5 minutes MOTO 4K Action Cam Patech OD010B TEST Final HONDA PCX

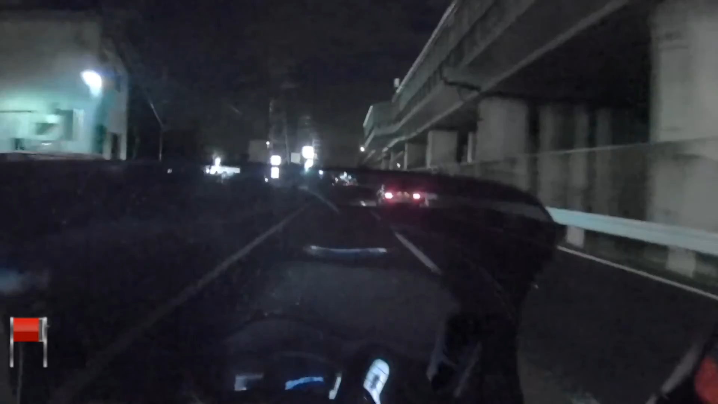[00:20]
ここは雪ですねちょっとだけ雪が回っています